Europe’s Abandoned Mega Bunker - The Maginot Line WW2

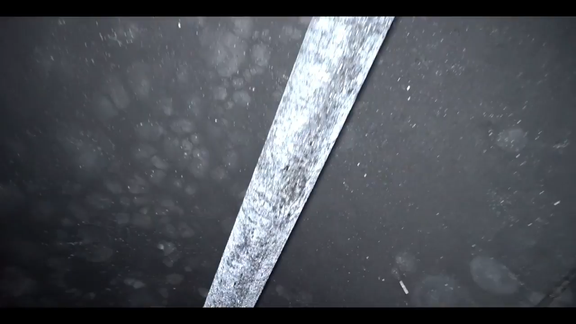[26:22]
I can't tell if it's water, like, mould, calcium build-up, but it almost looks UV.